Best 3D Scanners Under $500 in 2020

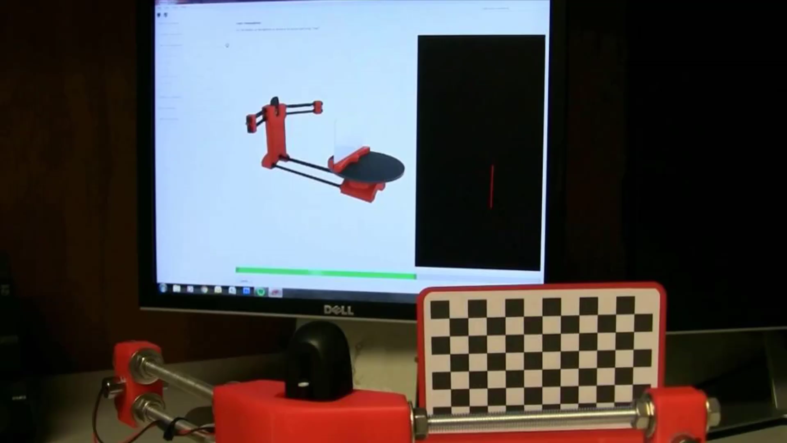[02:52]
download and print the scanner has proved popular with over 28,000 downloads on thingiverse alone the cyclope is made by Spanish manufacturer bq who provide all of
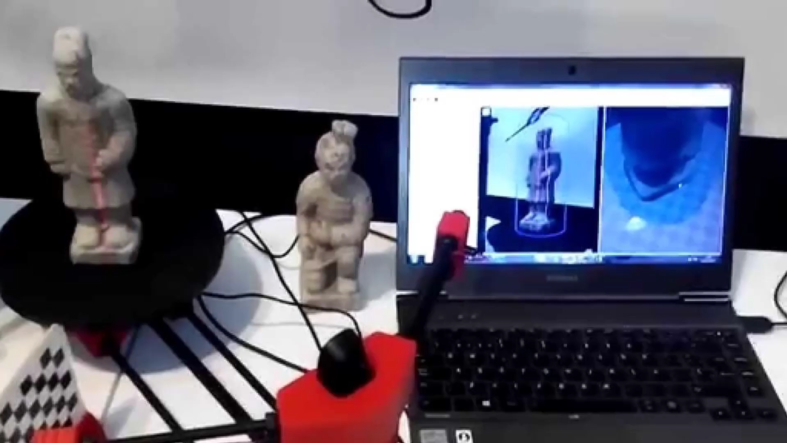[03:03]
the information software and electronics for this 3d scanner kit which you can modify for yourself on their website the bq cyclope 3d scanner is based on
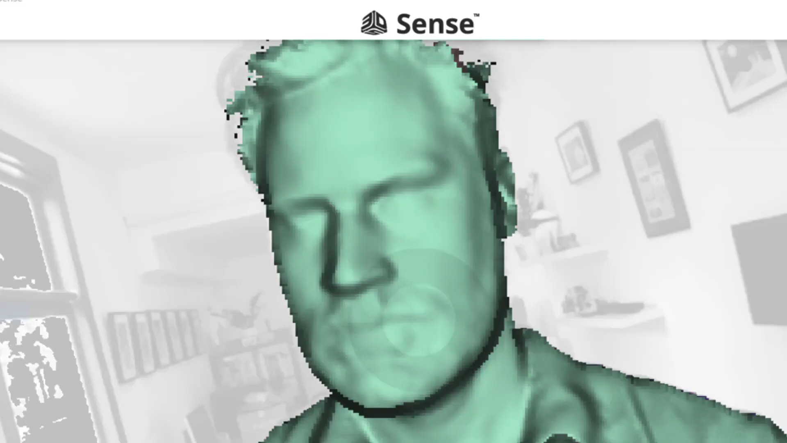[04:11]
one 3d system sends to handheld 3d scanner 3d